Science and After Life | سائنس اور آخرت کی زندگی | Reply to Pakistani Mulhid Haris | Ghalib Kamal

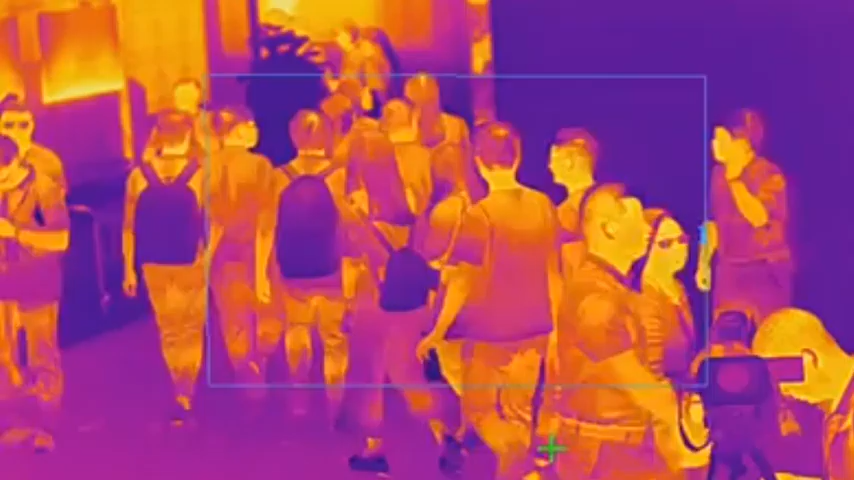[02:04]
حرارت کی شعاؤں کا اکس ہوتا ہے جو ہر وقت جسم
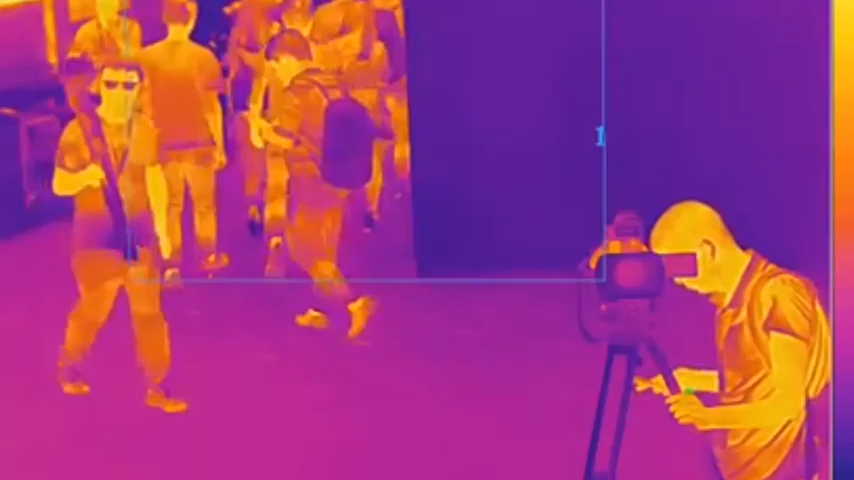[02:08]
سے خارج ہوتی رہتی ہیں ایسے کیمرے ایجاد ہو چکے ہیں جو حرارت کی ان شعاؤں سے کسی جسم
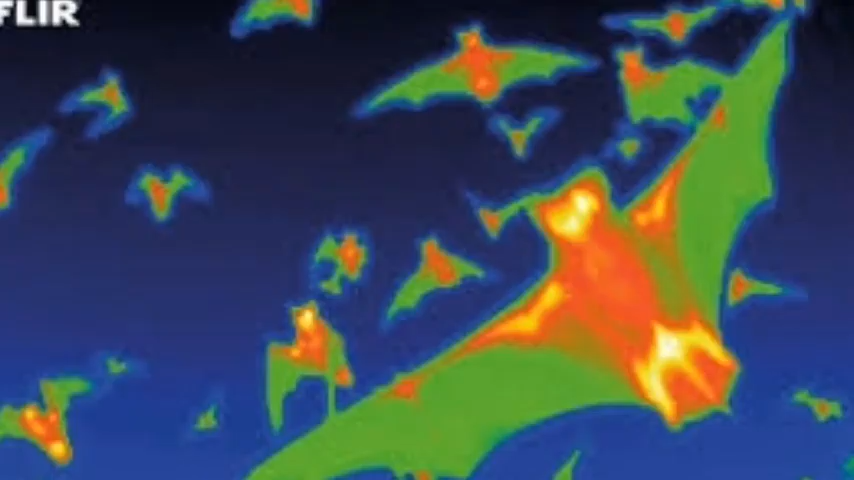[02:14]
کی مقصود حالت کا فوٹو تیار کر دیتے ہیں یہ کیمرے ایویپو گراف کہلاتے ہیں جن سے کئی سالوں سے کام لیا جا رہا ہے کافی سال پہلے ایک رات نیو
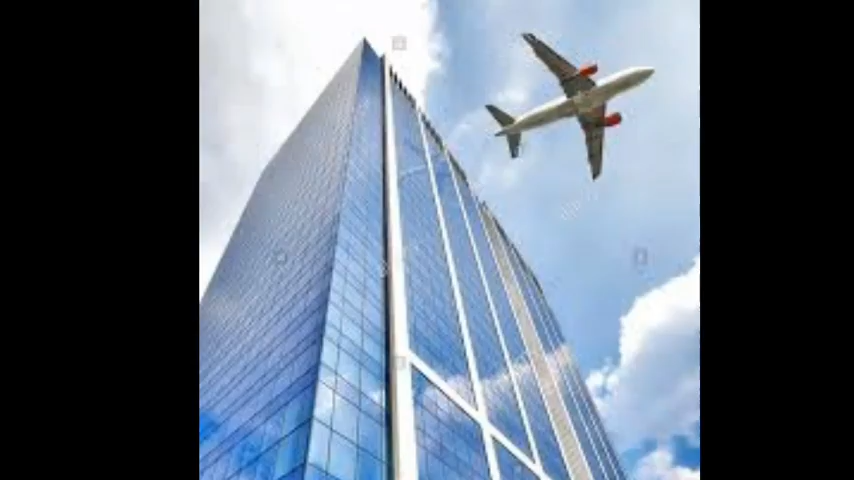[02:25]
یار کے اوپر سے ایک پوری سرار جہاز چکر لگا کے چلا گیا تھا اس کے فوراں بعد ایویپو گراف سے جہاز کا فوٹو لیا گیا جس سے معلوم ہو گیا کہ جہاز کس ساکت کا تھا
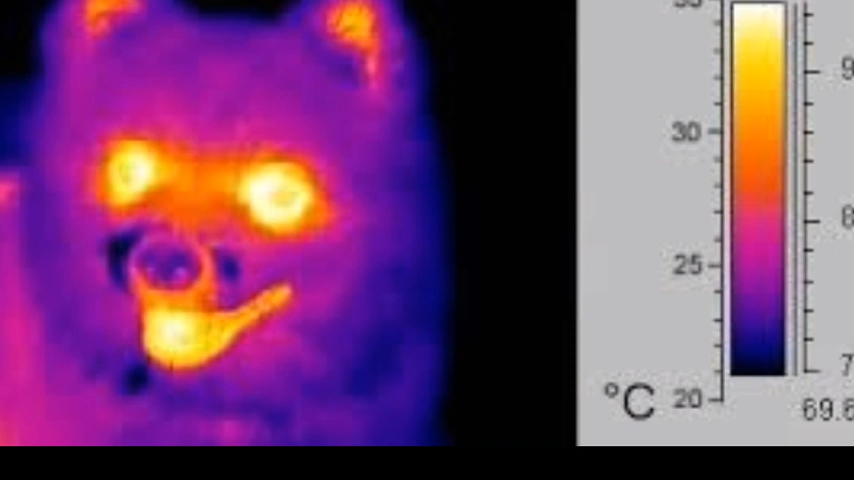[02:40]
نائٹ ویئن کیمرے بھی اسی اصول پر کام کرتے ہیں اور بہت سے جانور